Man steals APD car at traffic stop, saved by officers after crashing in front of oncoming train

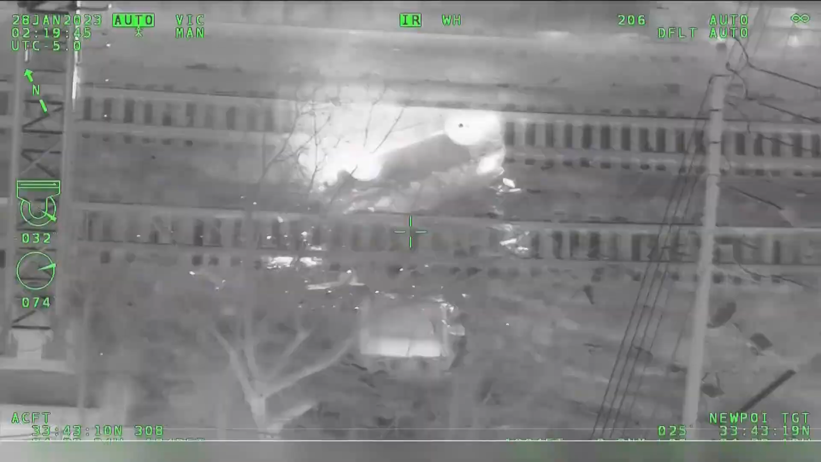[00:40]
Officers were able to smash out the windows and get him out.